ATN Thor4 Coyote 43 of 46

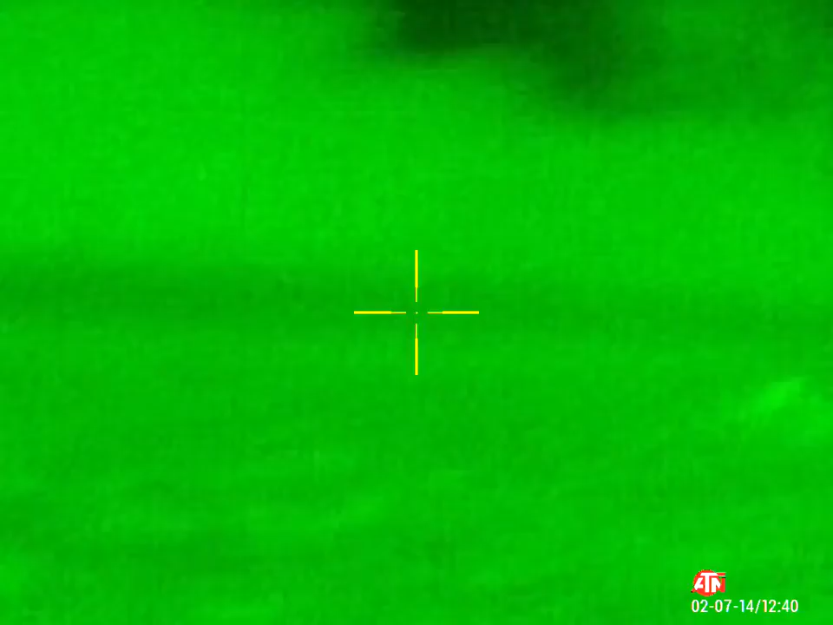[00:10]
Let him come up. He's coming around. He's gonna be closer. Hold on. Where's he at? He's coming in.